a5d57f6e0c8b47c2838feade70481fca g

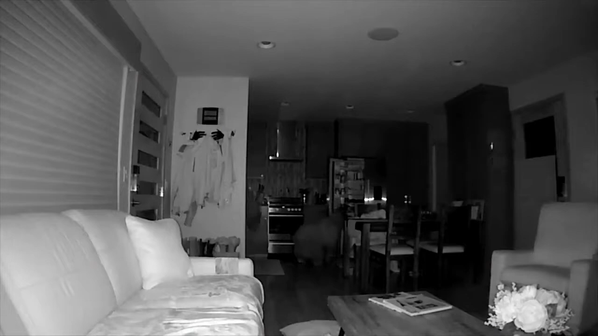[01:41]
A couple of bears literally made themselves at home at a Tahoe Vista.